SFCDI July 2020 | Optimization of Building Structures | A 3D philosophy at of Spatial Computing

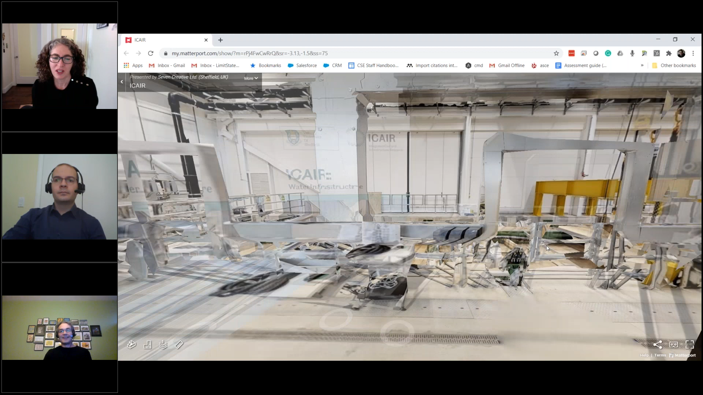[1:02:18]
um professor gible gilbert have you used the measurement tool so on the left down in the bottom corner there you have a measurement tool